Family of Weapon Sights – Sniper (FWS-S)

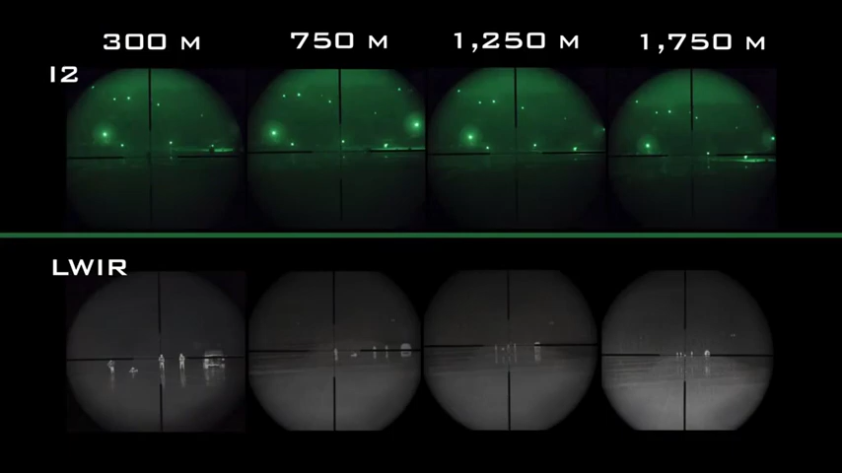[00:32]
the lack of available light can affect the use of image intensification devices that can be 7 to 12 nights per month. The new FWSS has thermal sensor technology that provides extended lethality and exceptional observation that is not reliant on ambient light.